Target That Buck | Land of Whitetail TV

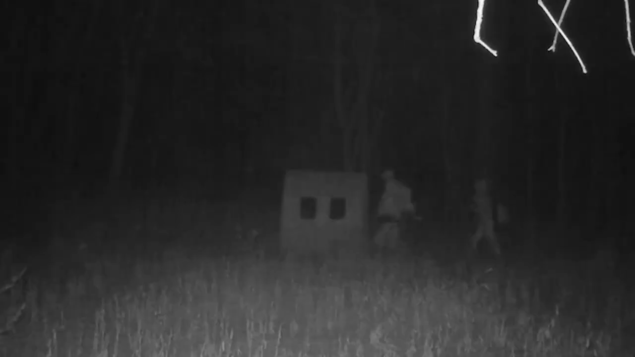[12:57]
so we had high hopes and we headed for a hay bale blind right on the cusp of tilters range